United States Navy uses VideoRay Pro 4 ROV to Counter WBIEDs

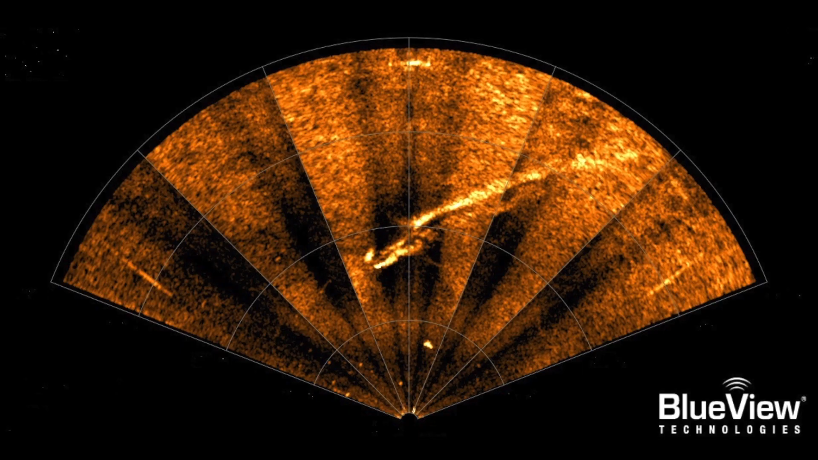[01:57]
the ROV was equipped with a camera and a dual-frequency blue-view sonar providing both vertical and horizontal views of a contact.